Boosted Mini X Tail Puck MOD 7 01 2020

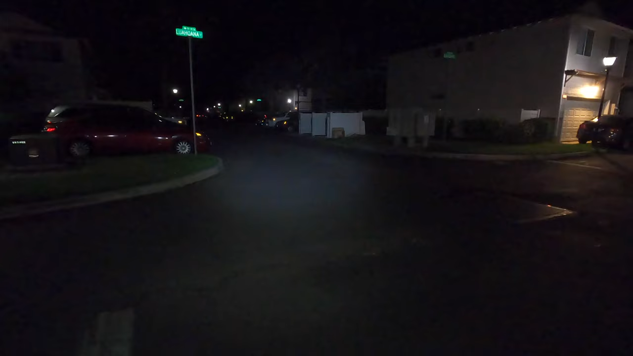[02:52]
yeah it's about 40 yards right there where you're going to see me turn around by the end of those cars there turn this down this thing's so bright